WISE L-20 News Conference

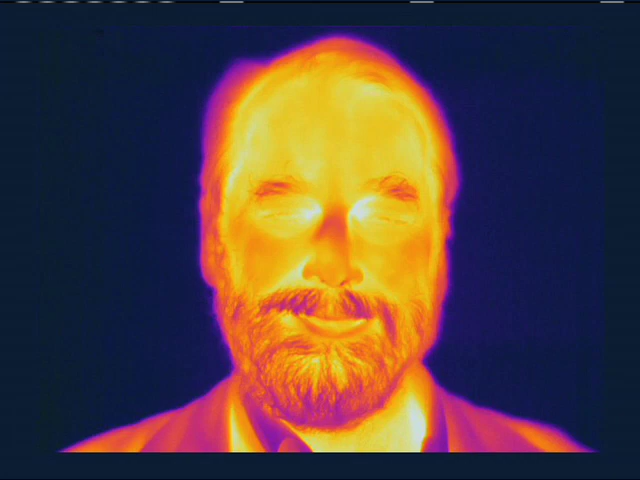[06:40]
actually produce the brightest infrared radiation. And the dimmest parts of the picture are where my clothes are blocking the heat from my body. So previous surveys going back 26 years have produced a survey of the sky shown in the next graphic.